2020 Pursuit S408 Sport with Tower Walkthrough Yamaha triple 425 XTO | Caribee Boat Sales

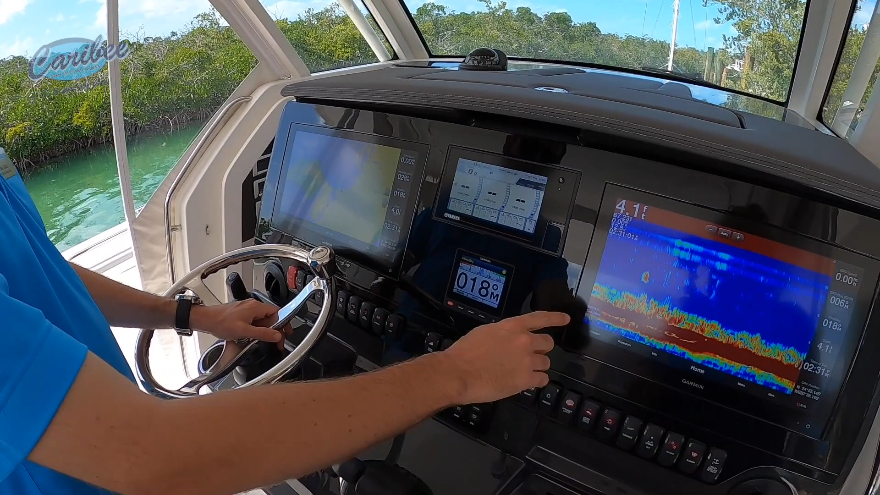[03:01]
low and high channel 1KW, a open array Fantom series radar, a autopilot system. So this one also has the upgraded FLIR and rear vision camera.
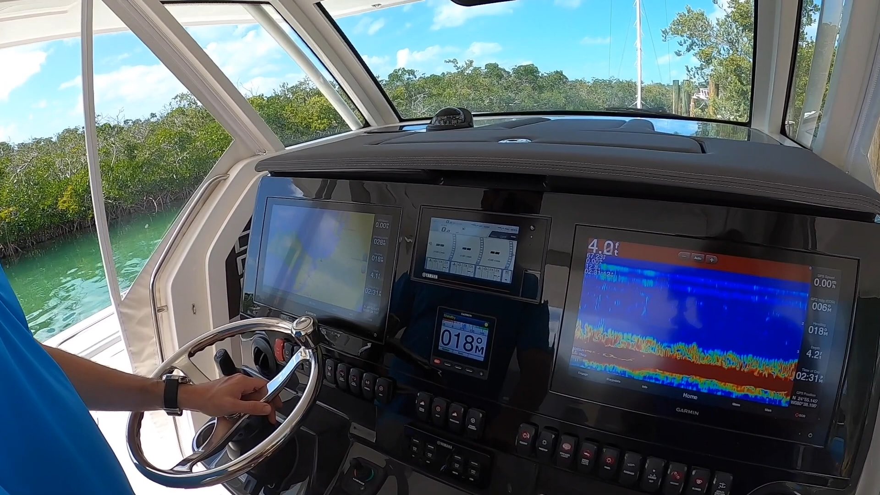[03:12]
So basically all the latest Garmin equipment is on this boat. You can see here your control panel for your Seakeeper.